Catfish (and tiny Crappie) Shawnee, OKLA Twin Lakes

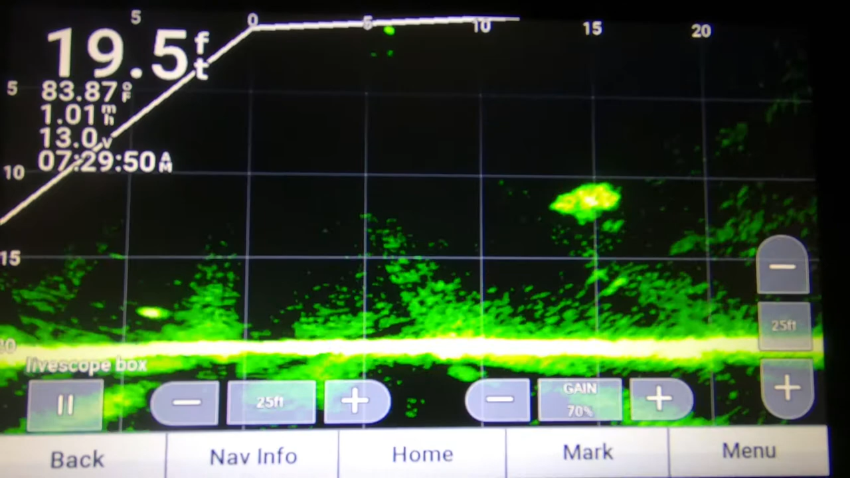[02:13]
On screen: depth 19.5 ft, water 83.87°F
I put the GoPro on my screen on the back, and then I throw a towel over it to keep the glare out. But man, it's a beautiful morning.
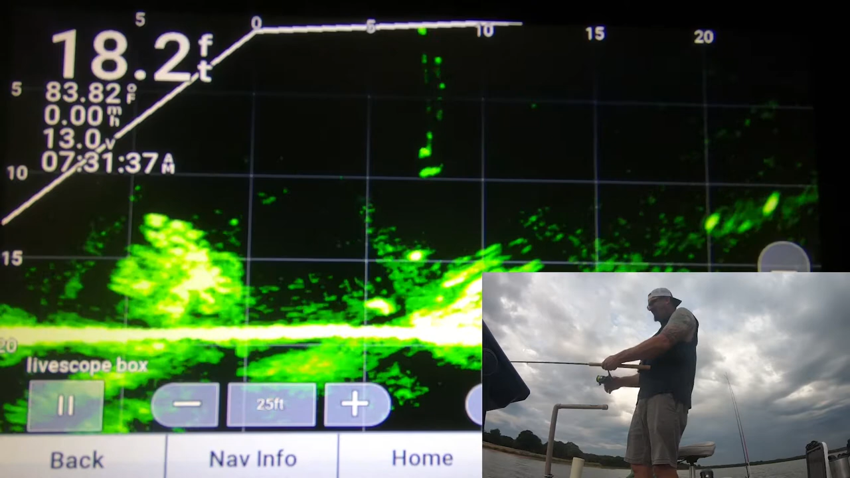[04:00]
On screen: depth 18.2 ft, water 83.82°F
This is why I like having my live scope transducer on a separate pole. You guys that have it on your trolling motor, that's cool if that works for you, but
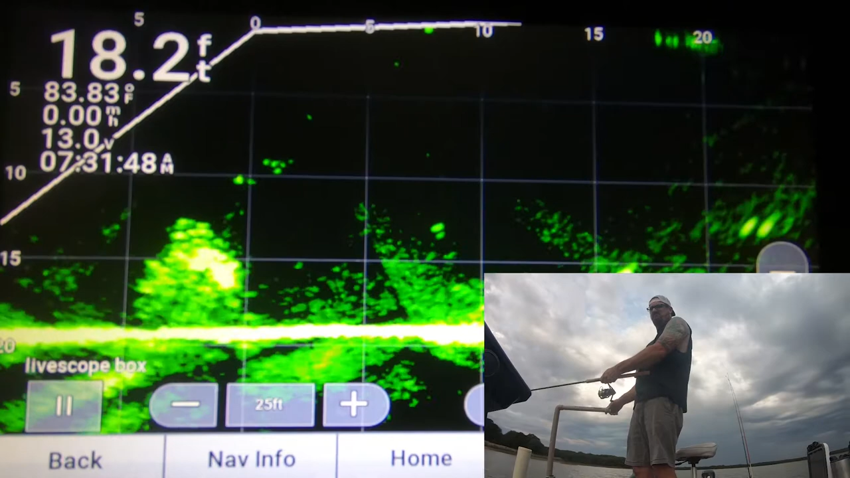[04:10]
On screen: depth 18.2 ft, water 83.83°F
seems like I'm always pointing it in the wind. Oh, get one? Nope.
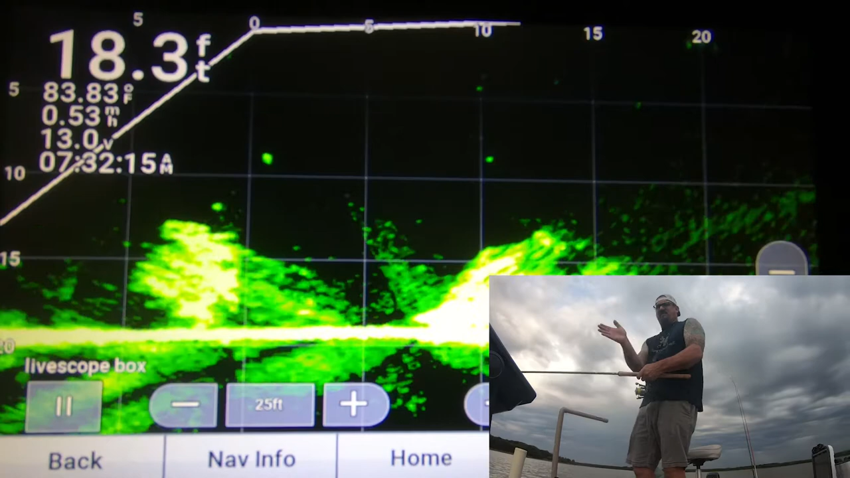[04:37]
On screen: depth 18.3 ft, water 83.83°F
having to constantly adjust that trolling motor to keep the live scope on target.
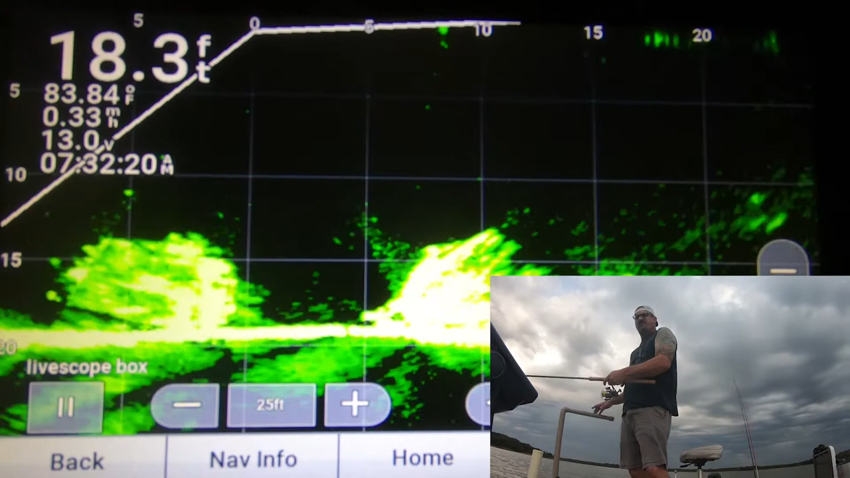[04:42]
On screen: depth 18.3 ft, water 83.84°F
I mean, it just the way that I like to fish, I guess.
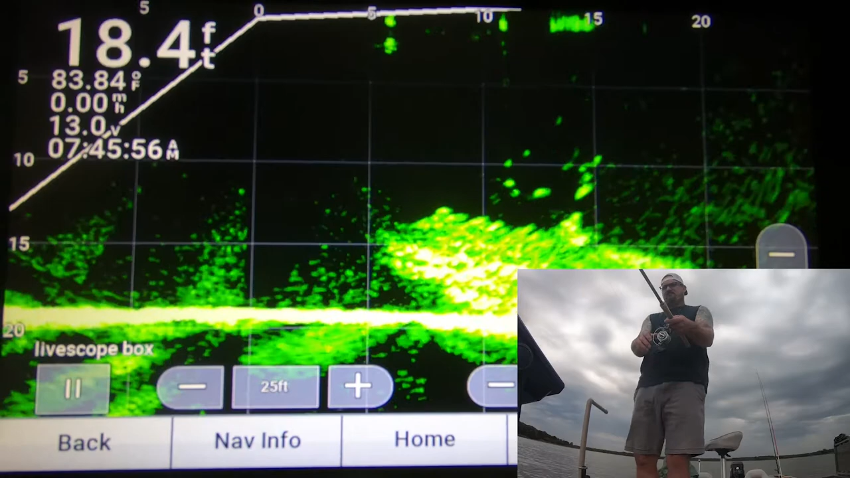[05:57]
On screen: depth 18.4 ft, water 83.84°F
we got them. We got these little teeny tiny ones just dialed in. Come here, dude.